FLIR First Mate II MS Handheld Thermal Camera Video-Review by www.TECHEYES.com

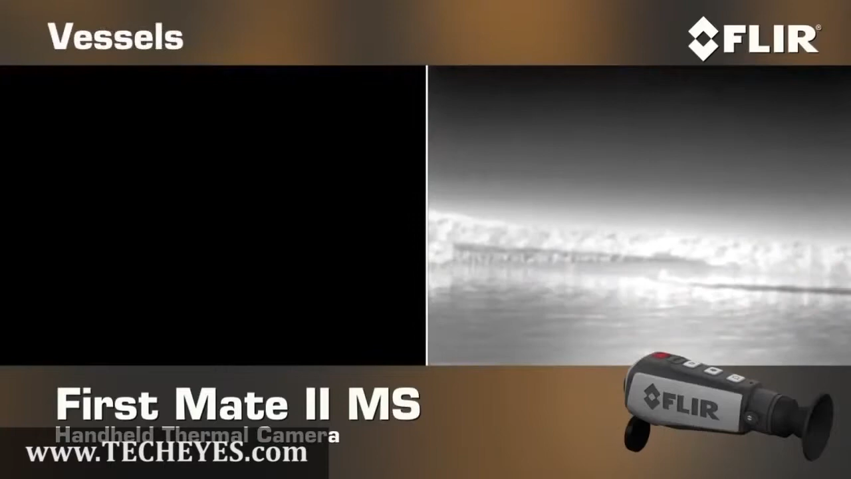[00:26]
land, rocks, and people in the water in total darkness.
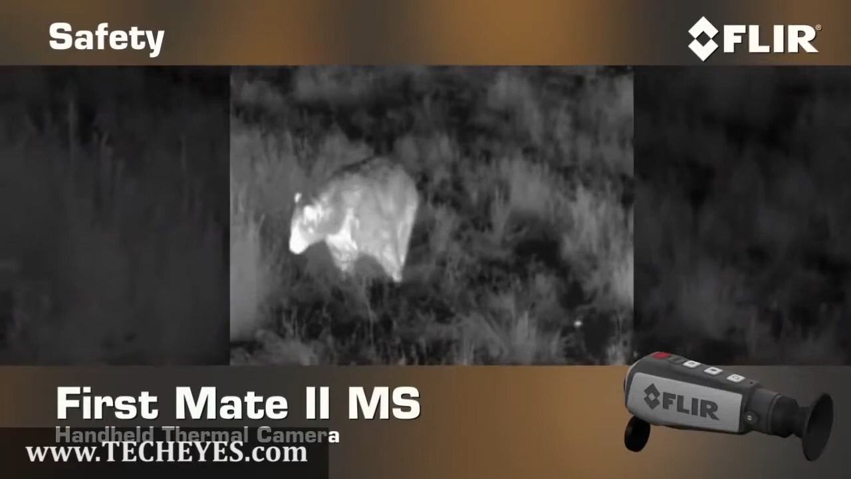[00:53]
The First Mate MS even comes in handy around the house.